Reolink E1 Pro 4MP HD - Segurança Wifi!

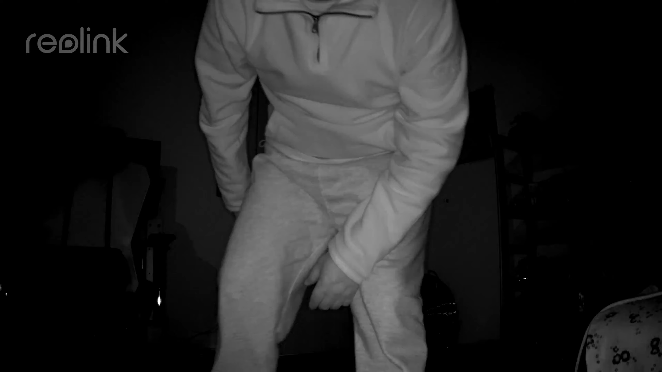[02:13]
Outra funcionalidade muito interessante desta câmera é a função de Pen & Tilt. quer dizer que vocês conseguem, através da aplicação, remotamente, mexer o sentido da câmera.